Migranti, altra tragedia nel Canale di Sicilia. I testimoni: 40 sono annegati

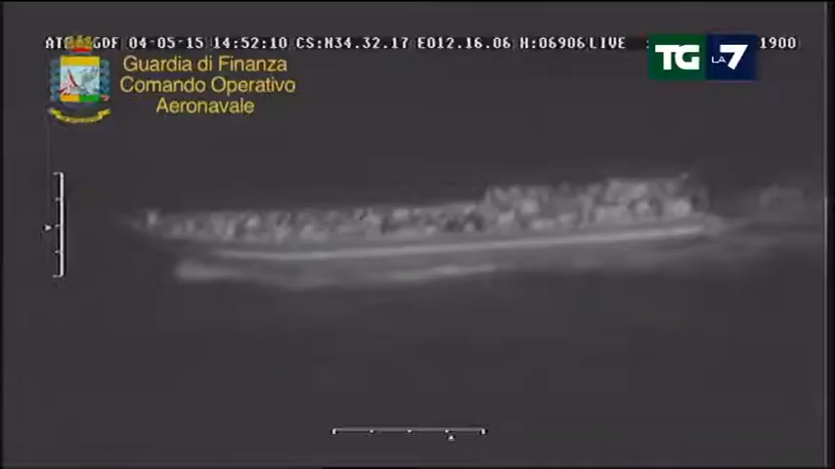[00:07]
Ecco il Mediterraneo, pieno di barconi, gommoni strabordanti di immigrati e nuove drammatiche tragedie.
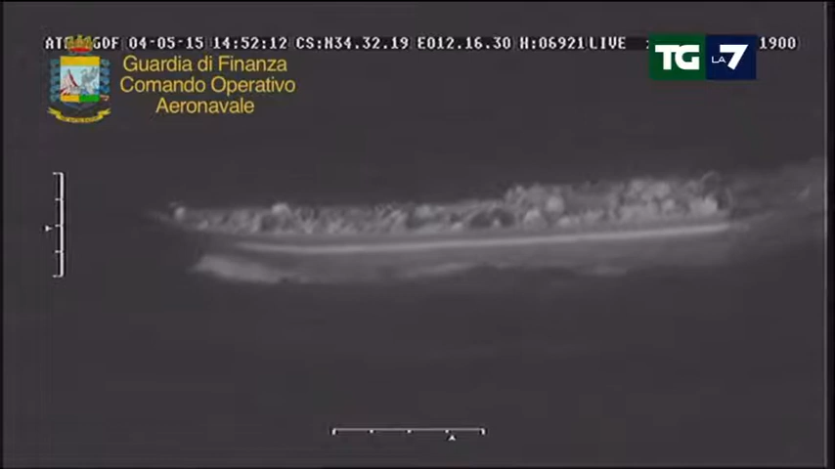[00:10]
Save the Children ha raccolto poco fa la testimonianza di un nuovo naufragio.